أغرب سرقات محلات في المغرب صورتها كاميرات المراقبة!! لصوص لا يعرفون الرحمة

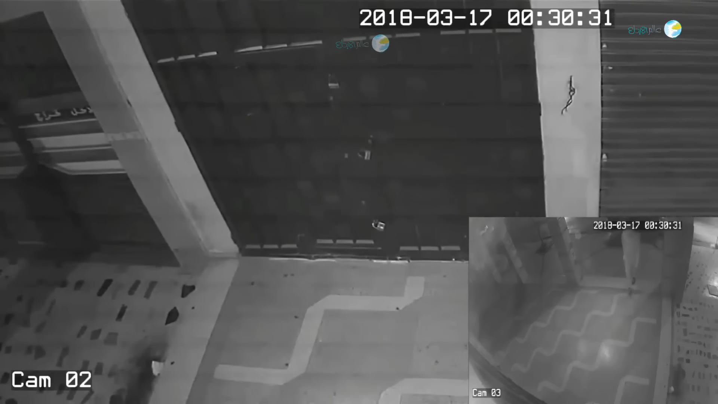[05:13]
في هذا الفيديو الاخر غادي نشوفوا ثلاثه ديال الاشخاص غادي يحاولوا انهم يفتحوا هذا الباب ويهرسوا القفل، لكن فشلوا في هذه العمليه.
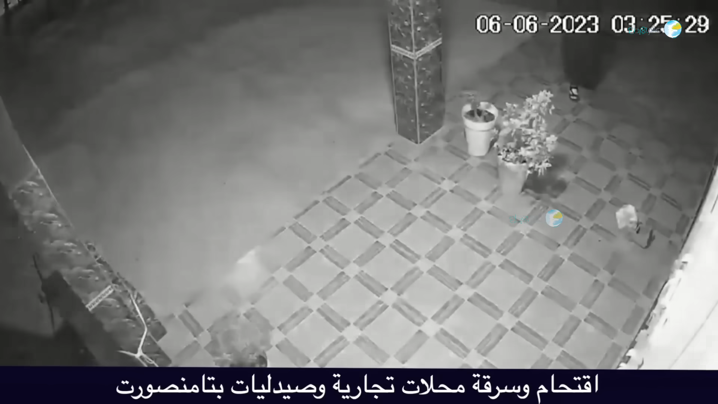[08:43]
في هذا الفيديو غادي نشوفوا محاولة اقتحام وسرقة محل تجاري، محاولة كانت فاشلة.